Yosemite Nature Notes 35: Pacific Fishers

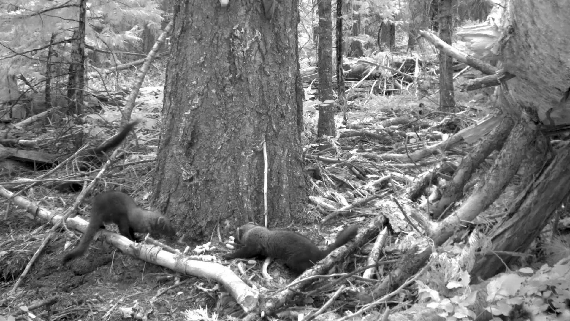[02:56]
And so the best way is placing these remote cameras out first just to see where these animals are on the landscape.
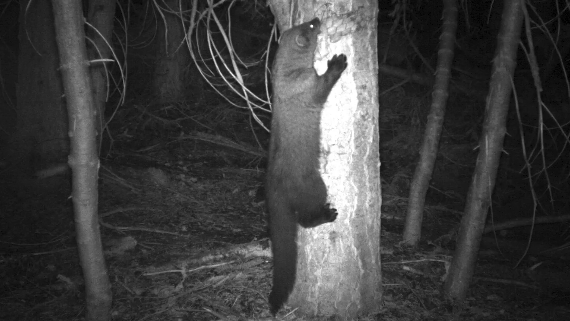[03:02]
We place these out in areas where we think the fishers might be. We've placed a piece of bait, usually like a raw chicken leg, and it brings in things other than the fisher as well.